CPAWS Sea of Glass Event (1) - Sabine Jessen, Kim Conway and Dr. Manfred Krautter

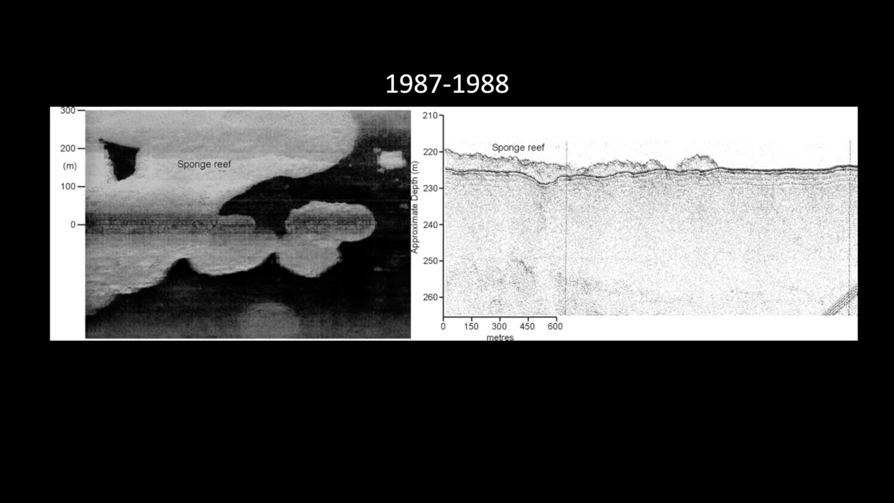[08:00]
And where it's not, where it's darker, that's the glacial sediment that the sponge reefs sit on. The water depths at this site is about 220 meters deep. And that's a general case where we find the reefs both in the north and Heckett Strait. And in this case it's from Southern Queen Charlotte Sound. So maybe the next one, please.
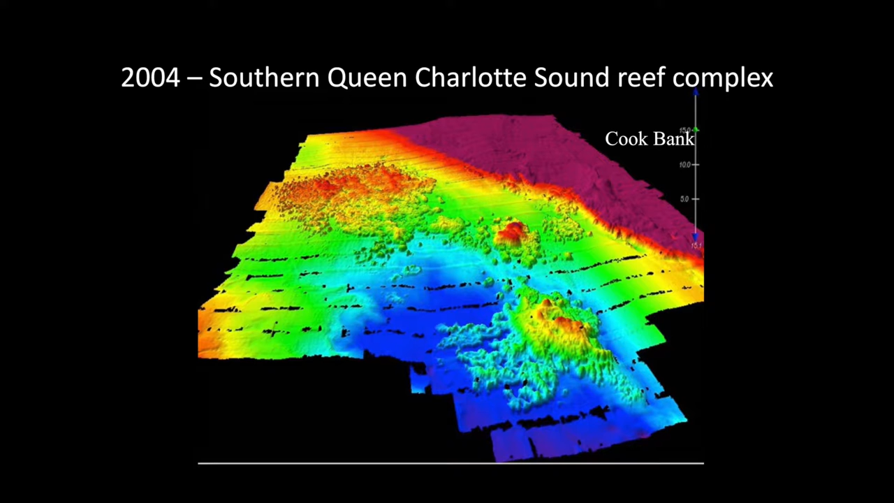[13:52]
So we thought we had a pretty good idea using that stripey kind of side scan data of the distribution of these reefs. But until multi-beam was available, we only had a very rough idea of the true distribution of the sponge reefs on the seabed.
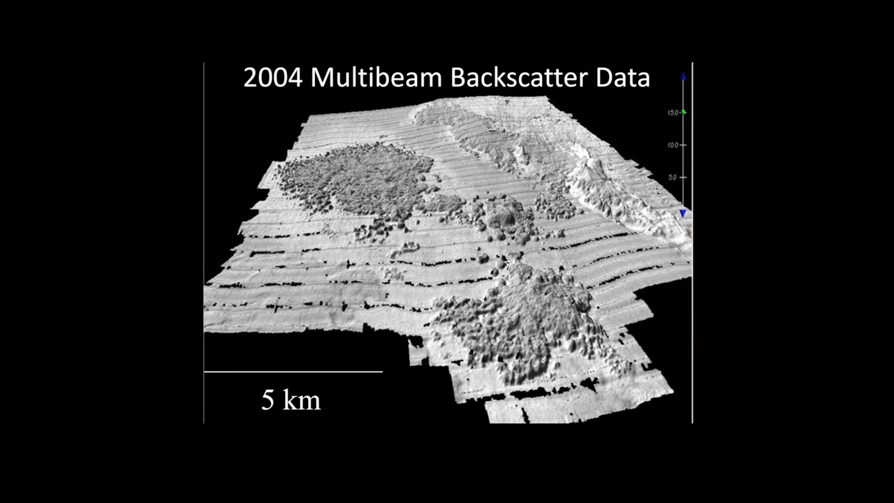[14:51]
So it's a very, very accurate way to locate the reefs. And we can quickly use this in any situation to get a sense that there is sponge reefs down there. We still can't determine if there's living sponges on them, but we can say with certainty that there are sponge reefs there by these characteristics.